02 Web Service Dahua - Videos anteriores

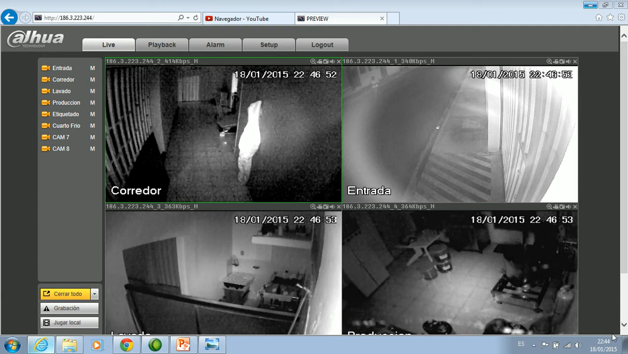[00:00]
el objetivo de este vídeo es cómo ver los vídeos anteriores eso quiere decir los vídeos que están en el pasado el número de vídeos o los días que puedo almacenar dependiendo dependen de principalmente de la capacidad del disco duro y de la compresión o el formato que se esté grabando donde yo encuentro yo estando ya conectado como habíamos ya has visto cómo puedo abrir las
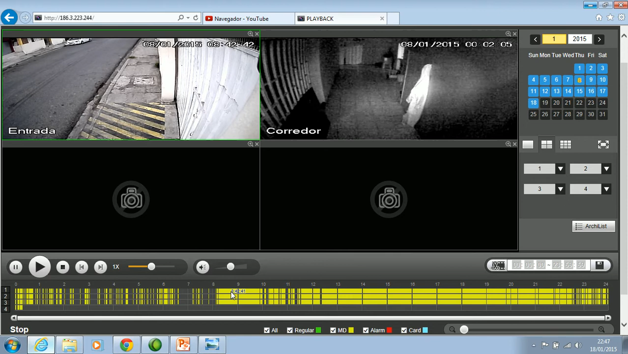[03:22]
la verdad sobre la barra de tiempo sobre la barra de tiempo y estoy viendo lo que sucedió a las 8 y 42 en canal 1 también puedo poner lo mismo en el canal 2 y lo mismo puedo ir marcando lo que pasó 8 y 42